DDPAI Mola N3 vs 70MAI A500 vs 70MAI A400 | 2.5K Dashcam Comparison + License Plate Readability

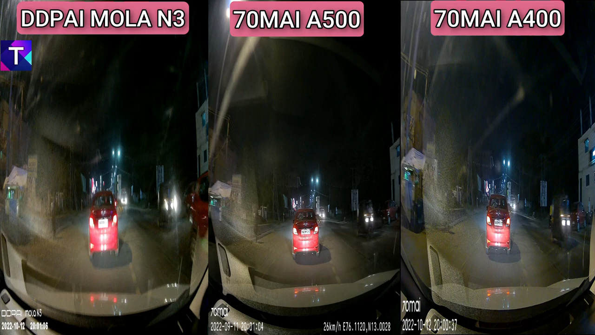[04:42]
night footage is very much similar and all three dash cameras have some good video footage at the night time but again i want to stress on the color accuracy of the dd pi mola n3 and if i go ahead and pause the video and show you the signboard of the pizza hut on the left side you can see the dd pi mola n3 color accuracy is actually very much accurate as you can see the red lines on the signboard of the mola n3 footage and compared to the a500 and the a400 now these two exhibit a more or less orange color on the signboard but the mola n3 accurately depicts
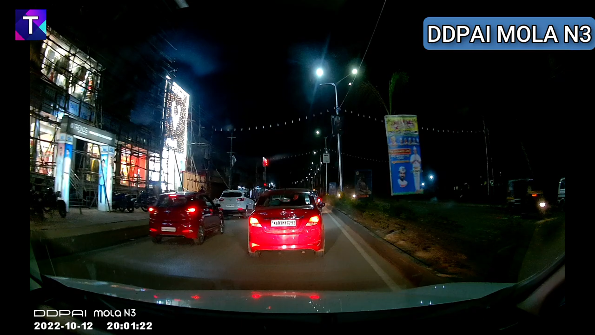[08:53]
coming down to the ddpi mola n3 footage at the night time if i go ahead and zoom in or the vehicle that's the hyundai varna at the front of the car at a distance of about 30 feet now this is the license plate readability
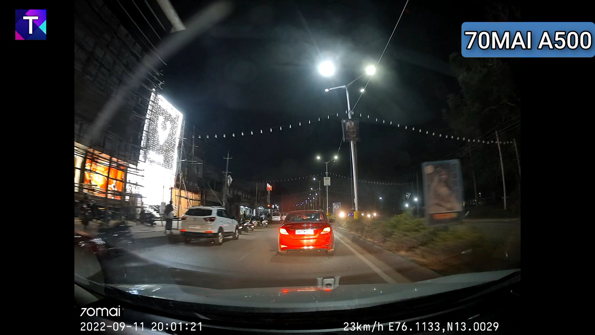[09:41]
try the same using a different camera that is the 70 my a500 now this is the a500 quality of the license plate and i think this is slightly better than the mola n3 because it is slightly lesser exposed
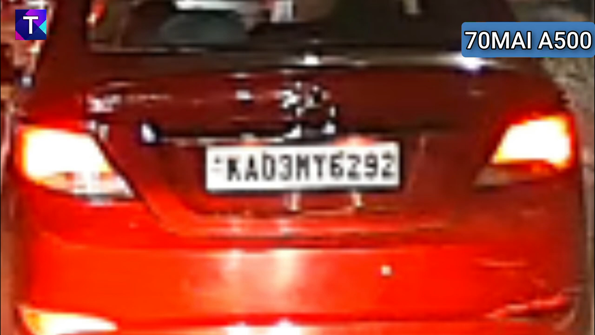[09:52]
compared to the mola n3 sample and i think this also offers a good license plate visibility at such a far distance now if i go ahead and pause the video again at a close range of the same vehicle and here is the license plate sample now this is offering a really good license plate visibility and you can specifically make out all the individual letters and the
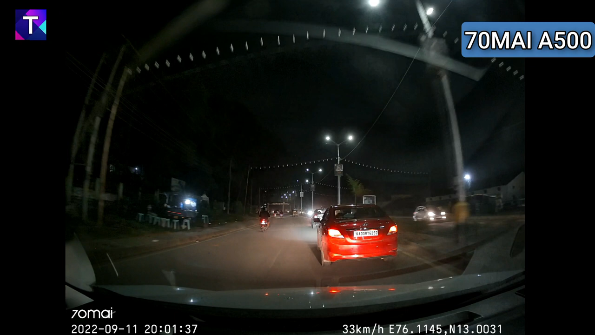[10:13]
numbers and this is also slightly better than the mola n3 license plate sample now let's go ahead and repeat the same using our last camera that is the 70 my a400 going ahead and pausing at the same time at
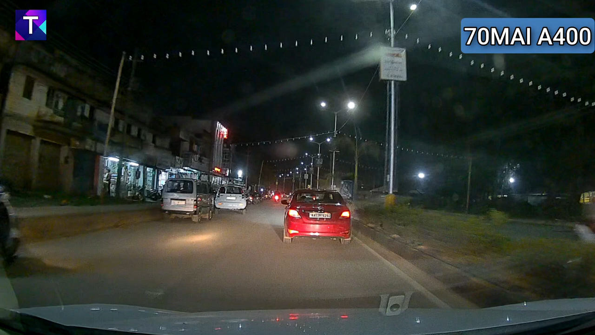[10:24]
a distance of 30 feet now let's zoom in and looking at this license plate what i see is it is offering a good exposure that is the license plate
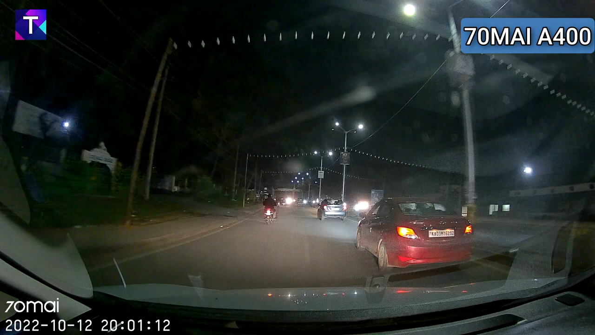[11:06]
plate is pretty much clear and it's very much visible now putting together all the license plate samples together now this